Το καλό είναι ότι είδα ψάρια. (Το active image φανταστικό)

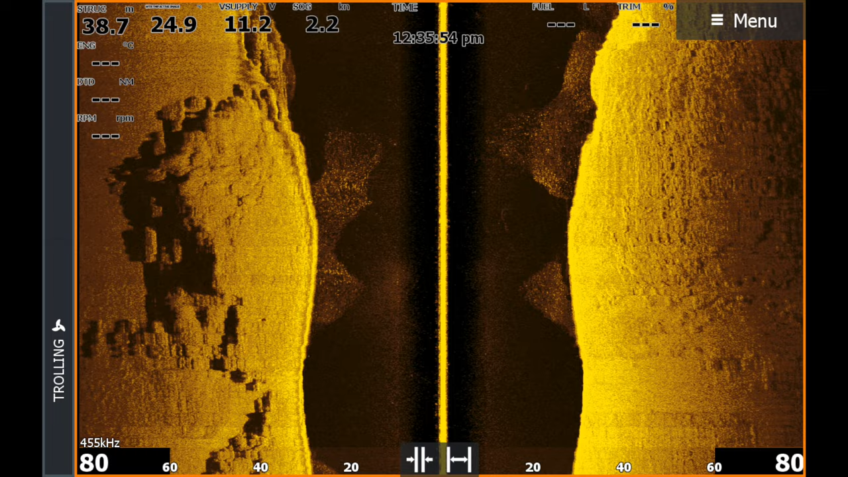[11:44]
On screen: speed 2.2 kn
Φωτογραφία 36-42. Δείτε και την προηγούμενη που τράβηξα πριν ένα λεπτό. Όσο πάω βλέπω ψηλό, θα πάω στο βράδυ για να γυρίσω πίσω.
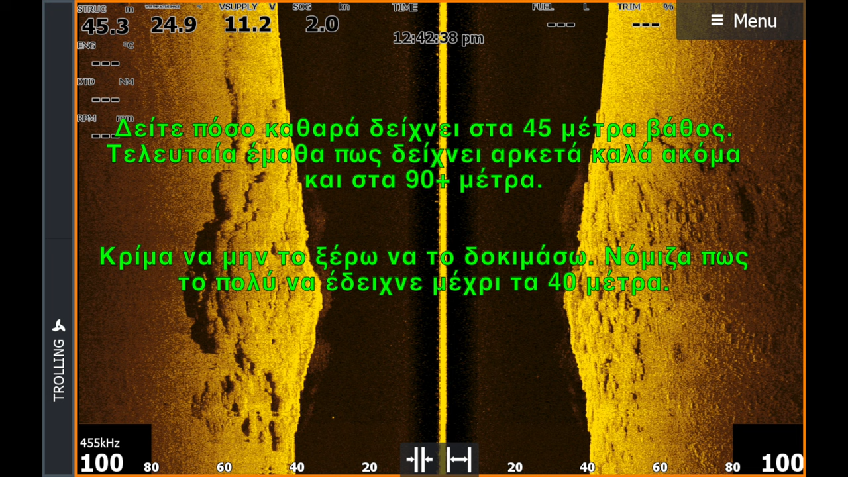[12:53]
On screen: speed 2.0 kn
το γυρίζω πίσω. Του βρω πως ήρθαμε.
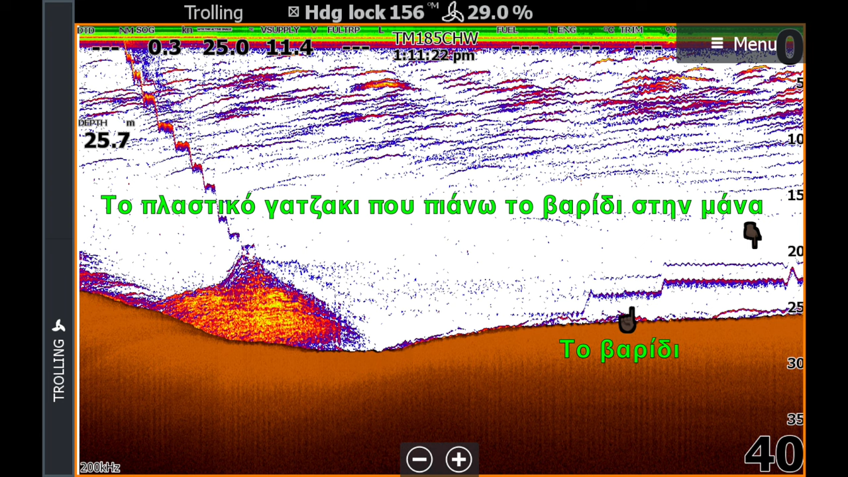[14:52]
On screen: depth 25.7 m
δείτε το εδώ, 11.23. Το έχω γυρίσει πάνω στο ρέμα και ένα πίκο.
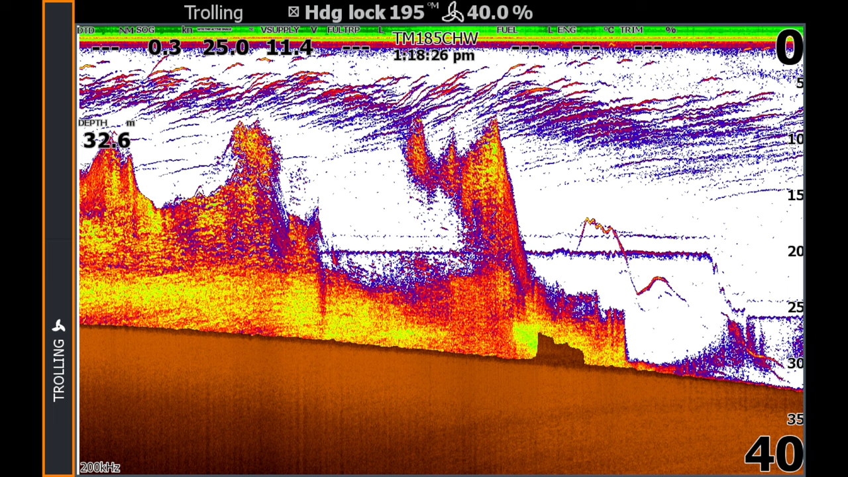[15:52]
On screen: depth 32.6 m
εννοώ. Φωτογραφία 18-27. Το έχω λίγο ψηλά για το καλαμάρι.
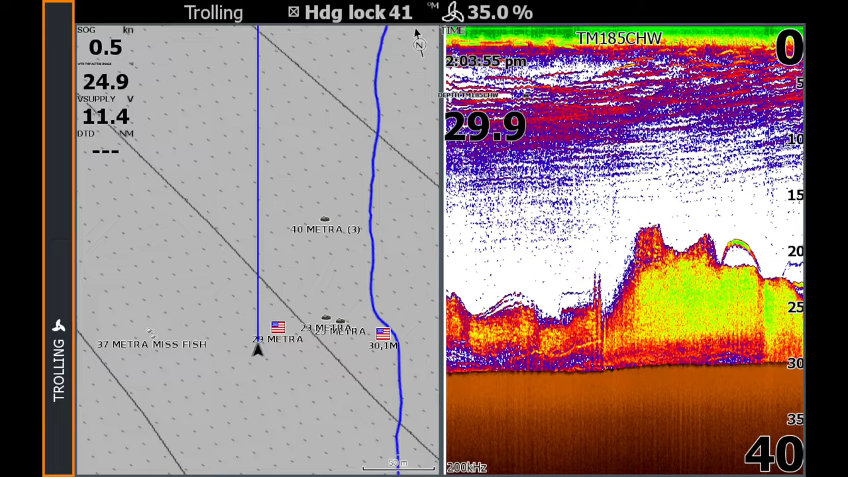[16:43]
Βλέπετε εδώ που είναι μία ψίδα, φωτογραφία 0356. Στα 20 μέτρα είναι το βαρύδι μου, θα κατεβώ στα 25.